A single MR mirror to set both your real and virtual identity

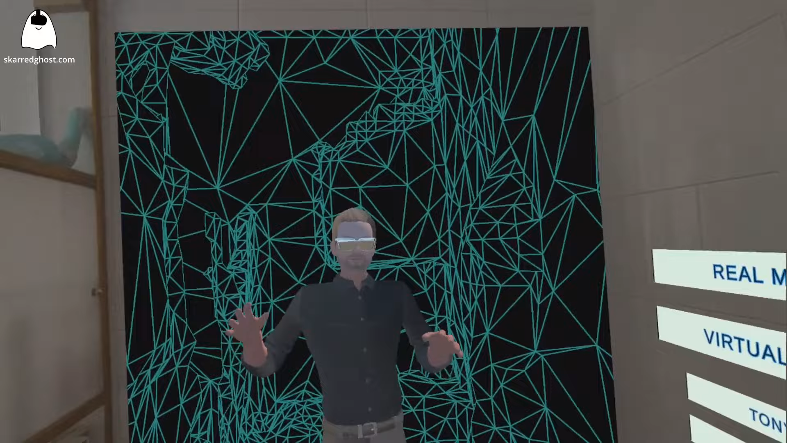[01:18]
You see, that's just a normal mirror, but also a virtual mode where you can see my virtual self. And you can see the time in a virtual bathroom.
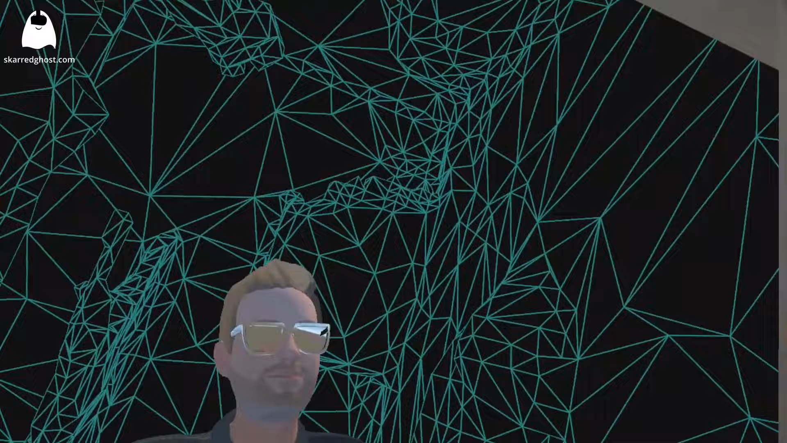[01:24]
That's the machine of my bathroom. And that's my avatar to which I can connect.